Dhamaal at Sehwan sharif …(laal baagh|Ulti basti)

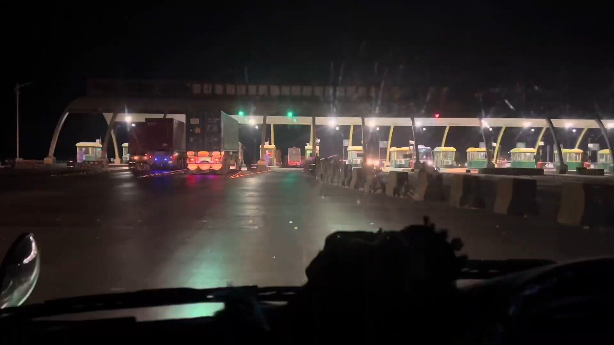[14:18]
अल्हम्दुलिल्लाह हैदराबाद मोटर पर पहुँच चुके हैं, हम अभी जा रहे हैं इस वक्त कराची की तरफ।
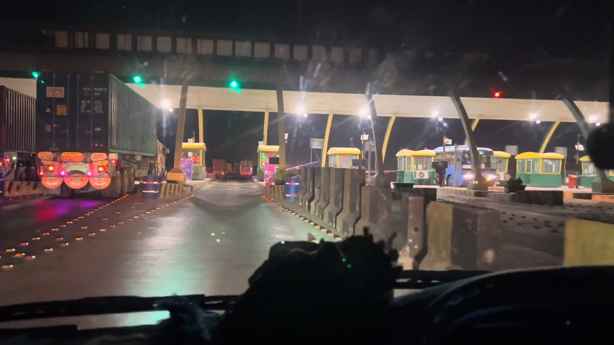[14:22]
तो थोड़ी देर बाद आधे घंटे बाद इंशाल्लाह रुकेंगे, कढ़ाई वगैरह खाएंगे।
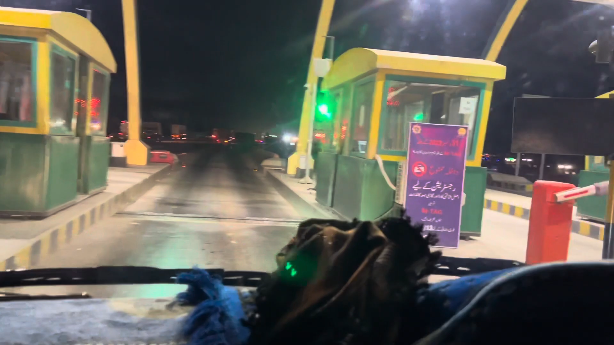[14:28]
ये हैदराबाद जो टूल प्लाजा क्रॉस हो चुका है,